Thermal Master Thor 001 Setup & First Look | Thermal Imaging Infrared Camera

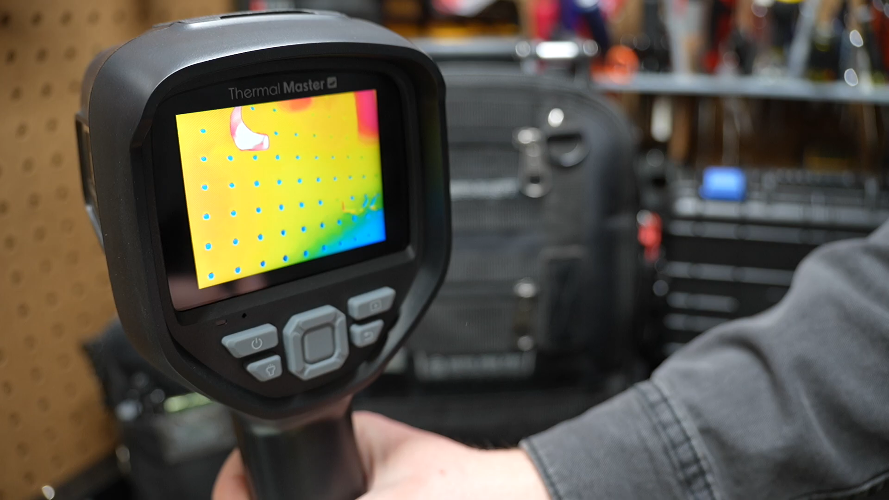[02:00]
So when it comes up now, you can see it's showing the thermal imaging. So there's a closer look at the display here.
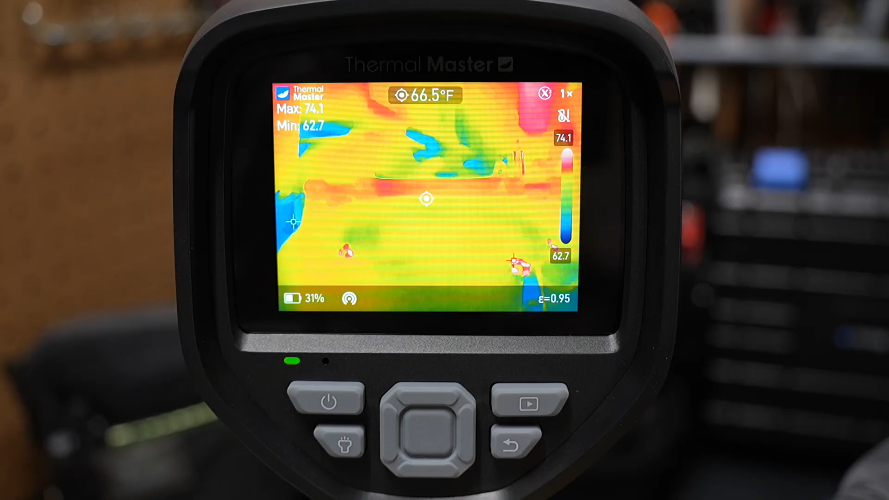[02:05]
On screen: spot 66.5°F
So it's got a lot of advanced features for its price point. You got your mode button here. We have a light button. I'll show you that here in a second.
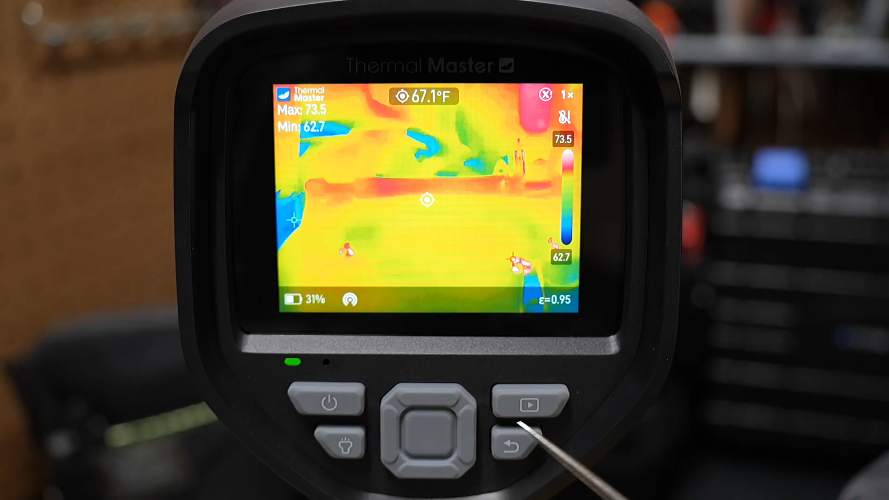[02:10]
On screen: spot 67.1°F
It can take pictures and video and you can also take voice notes or voice annotation. And this is sort of a return button here. So before we have a look at that, let's look at the business end of the camera.
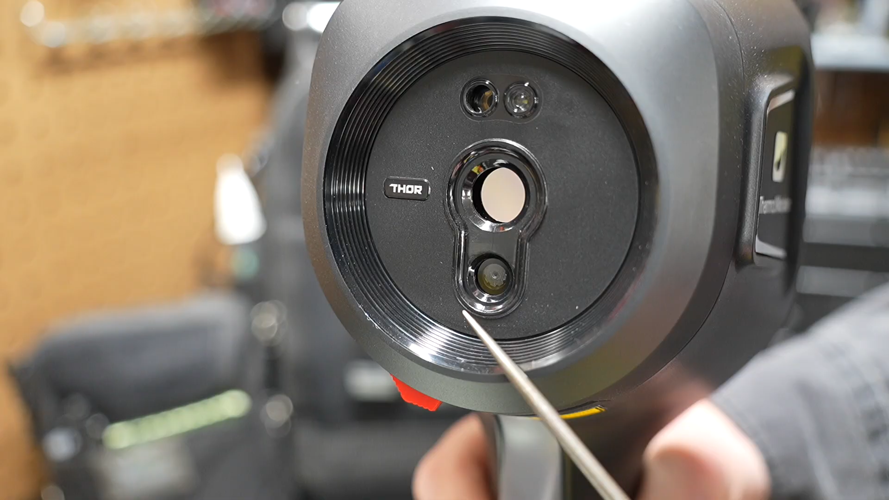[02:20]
So on the front end here, you'll see it has that infrared camera there. It's sort of that mirrored lens. This is just a regular camera lens here for pictures and video. This is a white light here. I can press this light button on the other side.
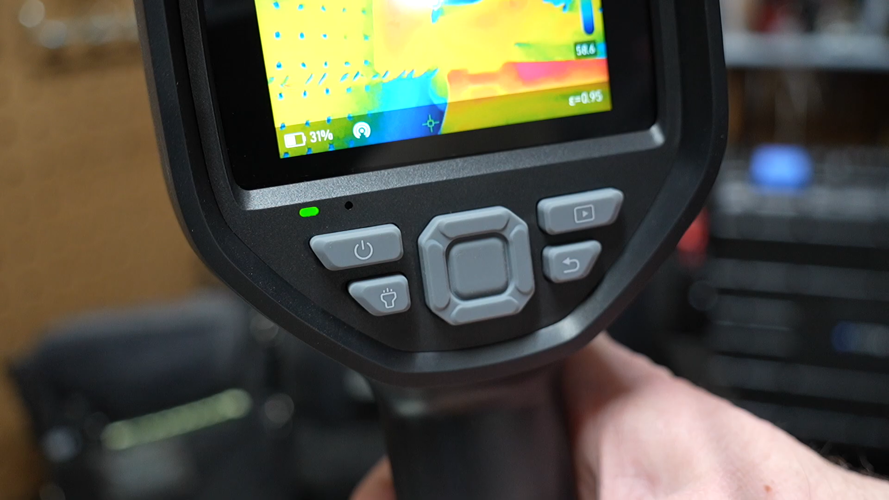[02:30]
If you see right here, it looks like a light here. If we just tap that button, it's going to turn on that white light on the front. If I tap it again, it turns it off.
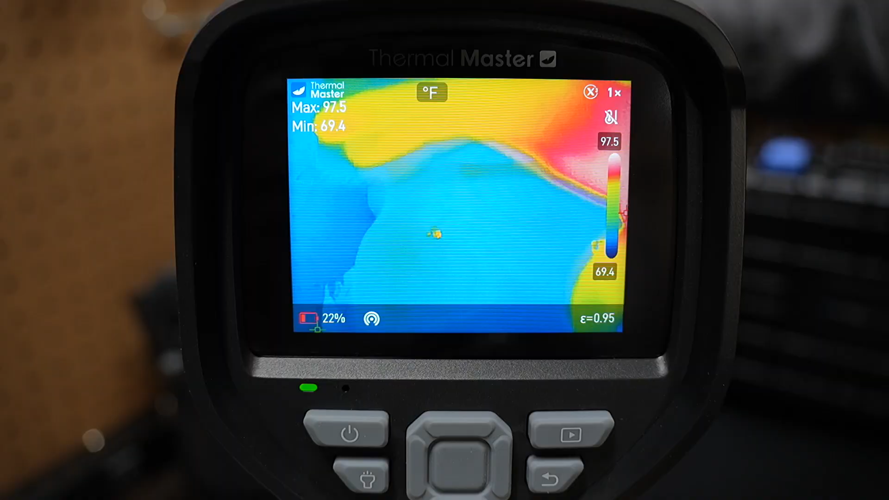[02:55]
On screen: max 97.5°F, min 69.4°F, scale top 97.5°F, scale bottom 69.4°F
But you see this camera has a very sharp display, very high resolution imagery there.
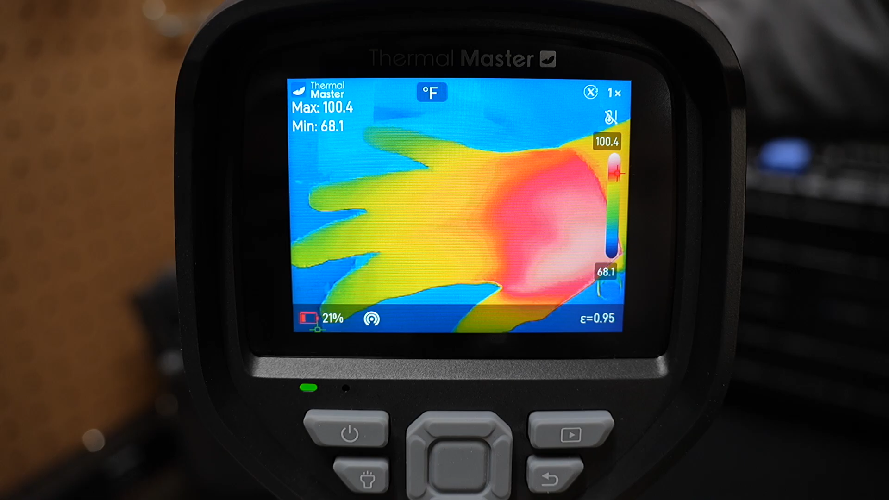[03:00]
On screen: max 100.4°F, min 68.1°F, scale top 100.4°F, scale bottom 68.1°F
You can see my hand there on camera shows up as the hottest object it can see there, but really good looking display. By comparison, we've got another camera here. This is the Top Dawn TC004 Mini. We've had this on the channel before as well.
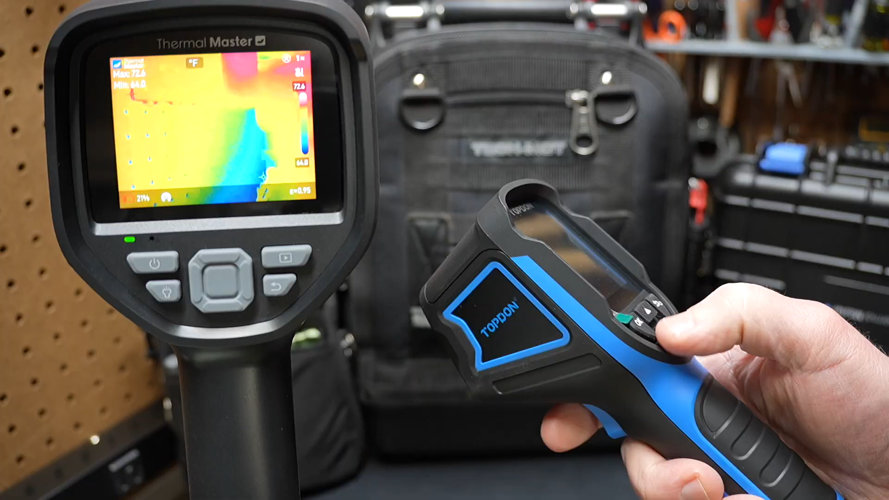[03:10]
Now this Top Dawn is great because it's portable, right? Highly portable. You can see it's a lot smaller than this Thermal Master. But look at the difference in the displays there and in the contrast, right? You can see my hand on there.
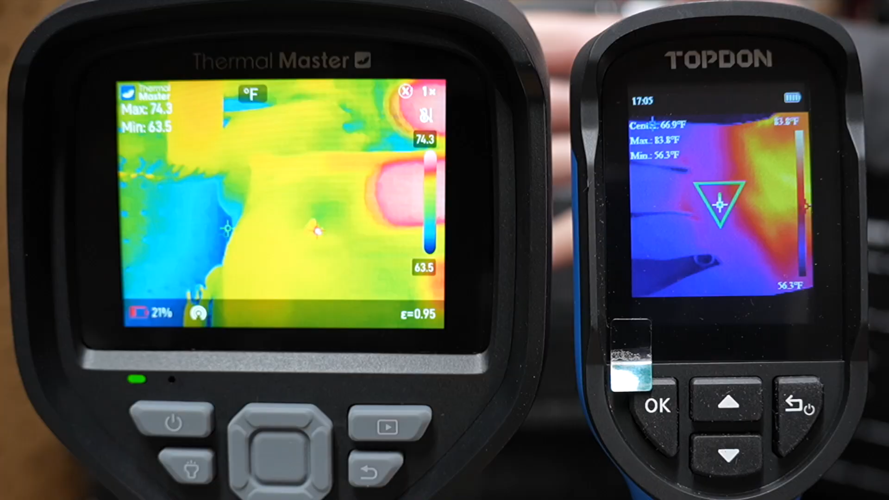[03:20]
You have a lot higher resolution display on the Thermal Master Thor. Of course, it's a lot larger as well. They work in a similar way where they show the center point and the max and the min temperatures on the screen.
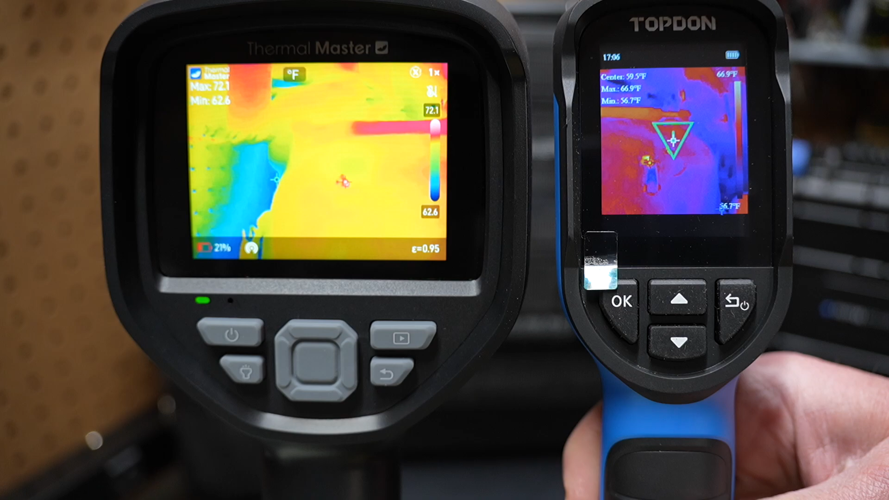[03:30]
And of course, with this Top Dawn, you don't get that option to be able to jump in here and see just the regular camera display. The Top Dawn only has an infrared camera in it. It doesn't have a regular camera in it.
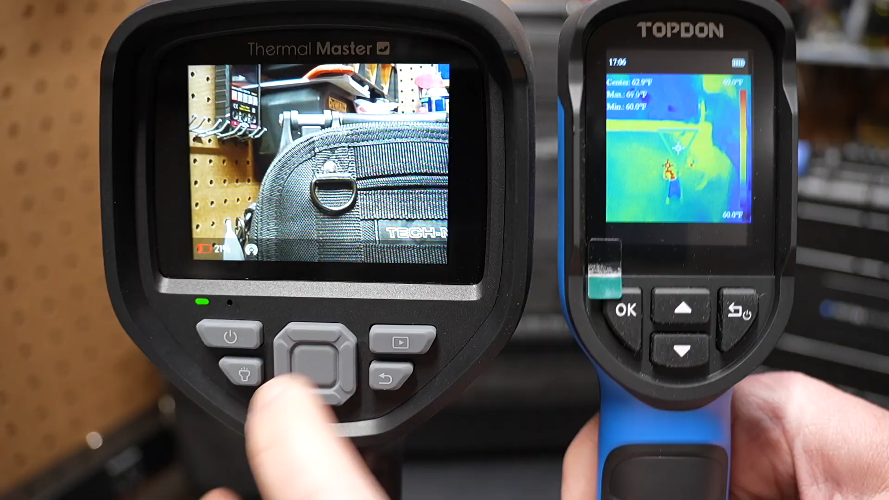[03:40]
So that's really nice for documenting things here on that Thermal Master. But there is a difference in size, right? So if you're looking for portability just to get something really quick, this one comes in handy.
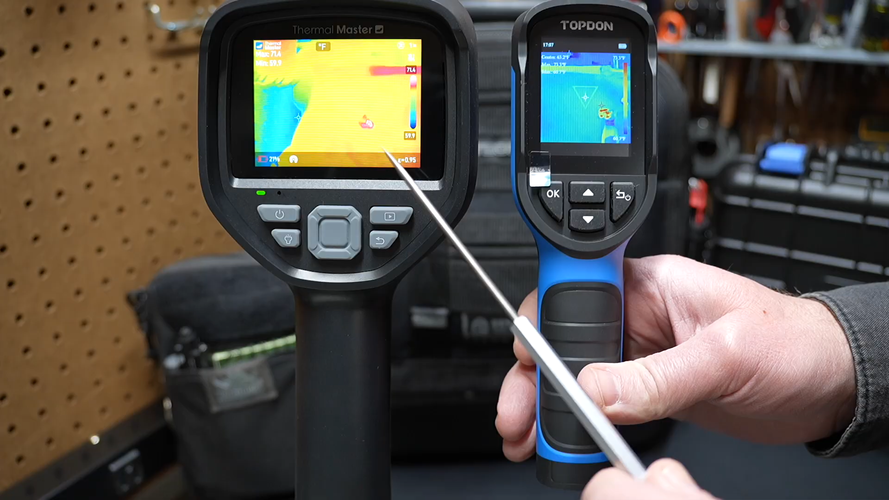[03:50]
If you're looking for a lot better display and a lot more features, just a lot more advanced features with that Thor 001.
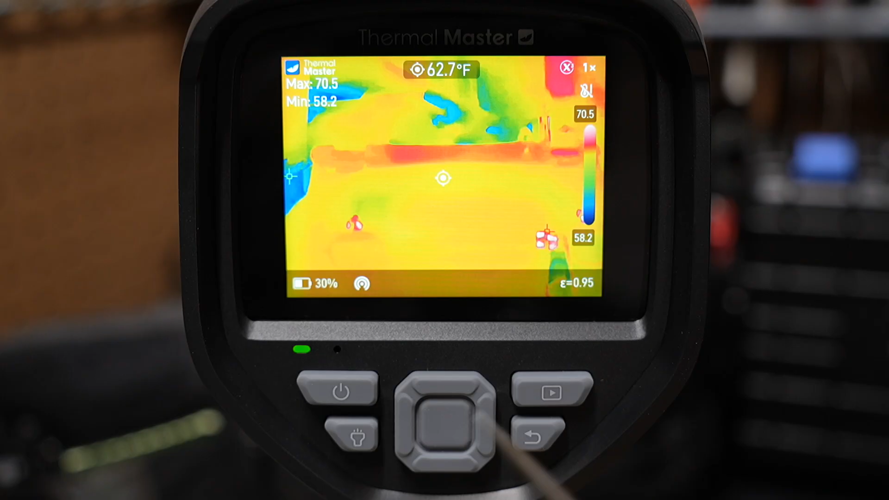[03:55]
On screen: spot 62.7°F
Now this has a nice large high resolution display. As you can see here, there's the battery indicator for the camera itself. There's a few things going on here. It's constantly scanning for the high and low temp. So that green pointer you see there is showing the lowest temp that it spots in the infrared cameras lens. If you look at the red arrow, which is down here, that shows the highest temp. And you can see that min max at any time on the screen over here where it shows max and min right there. If you look here to the right, it'll show you what that red pointer is showing at any point in time. So this red arrow is finding the hottest temperature and it's always right here. The temperature in the center is showing what the white point sees. So it's good if you're looking for the highest temperature in the frame to be
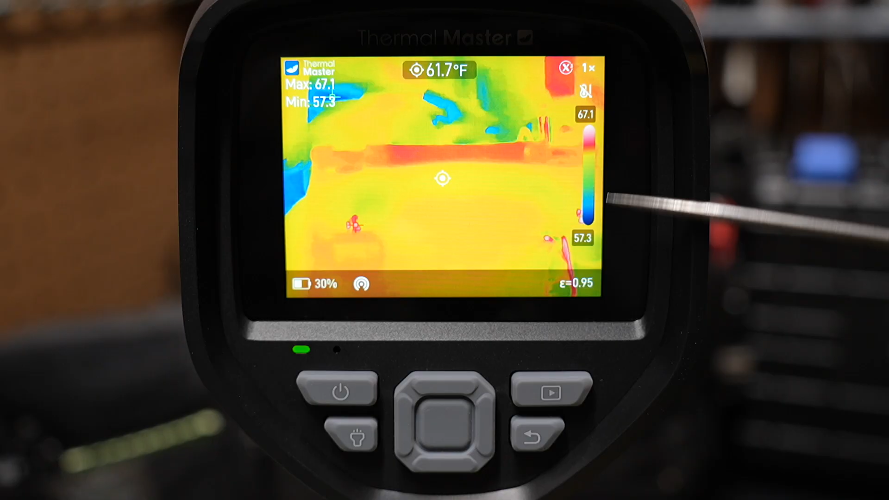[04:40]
On screen: spot 61.7°F
looking for that temperature over here where the red crosshairs is pointing. This guy here is a hotspot option. We're going to talk about that in a minute. That's how you can connect your smartphone to this device. This is showing all the ranges of the temperatures. Now, if I just tap the one off button here real quick, it'll go into standby mode. Tap it again.
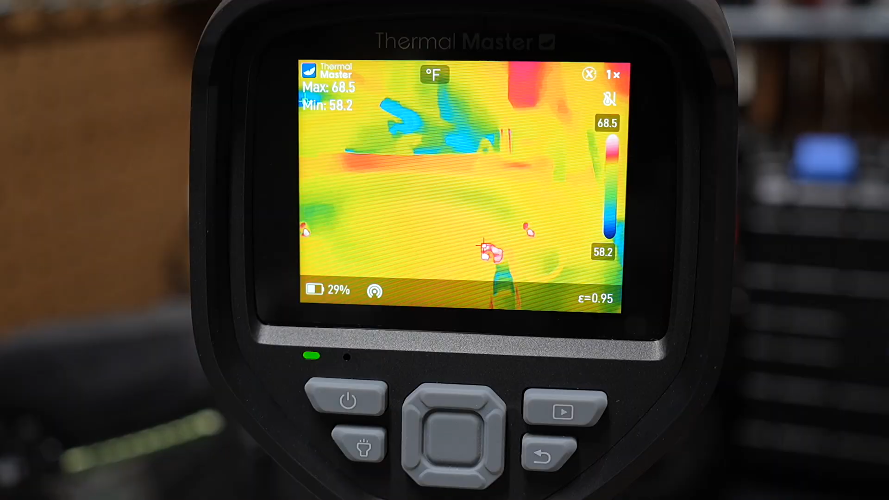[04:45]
On screen: max 68.5°F, min 58.2°F, scale top 68.5°F, scale bottom 58.2°F
It comes out of standby mode. If we hold that button down, it will turn the camera off.
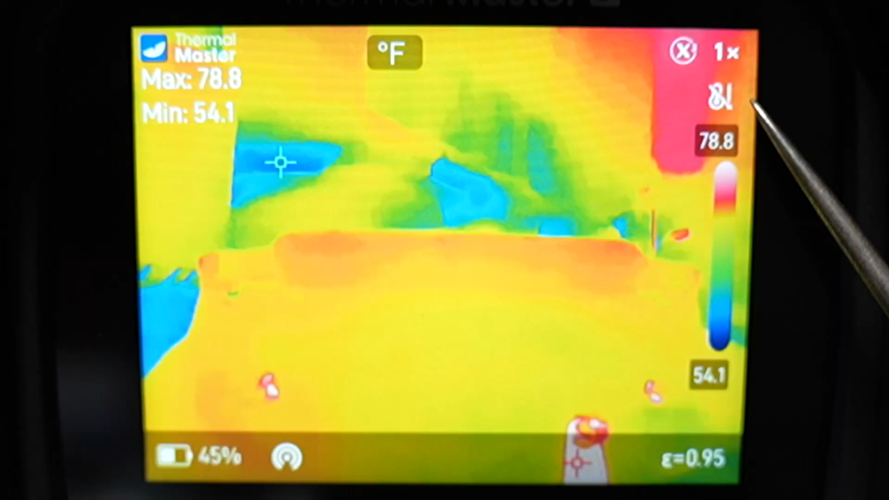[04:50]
On screen: max 78.8°F, min 54.1°F, scale top 78.8°F, scale bottom 54.1°F
The zoom is shown up here in the right-hand corner. You can see right now it's not zoomed. It's 1x.
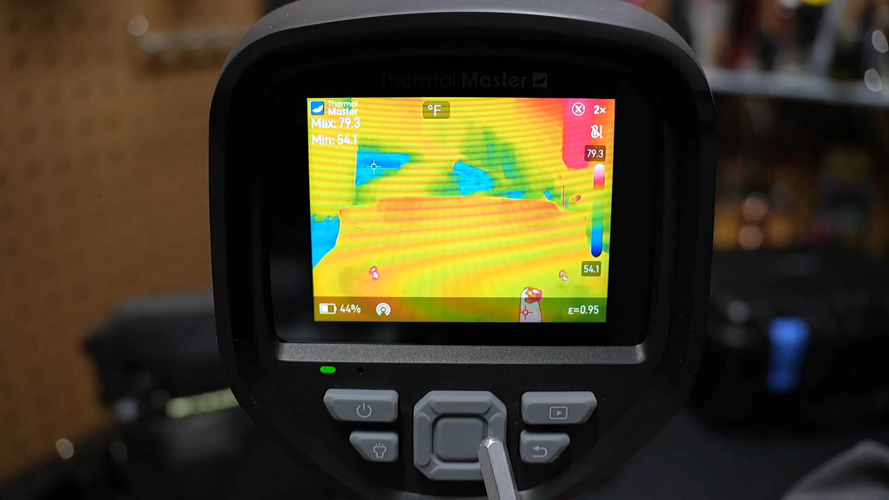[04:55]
On screen: max 79.3°F, min 54.1°F, scale top 79.3°F, scale bottom 54.1°F
But if you just press the right side of this pad, you'll see the zoom goes up to 2x, 4x, and even 8x.